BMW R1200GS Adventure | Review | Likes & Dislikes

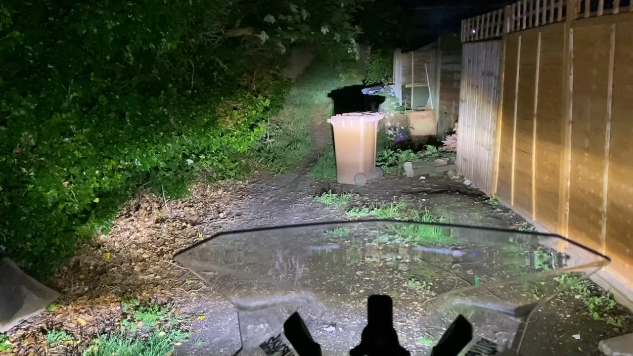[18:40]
Magnificent, look at that. And this is your flasher. All right. Better turn that off before the neighbours kill me.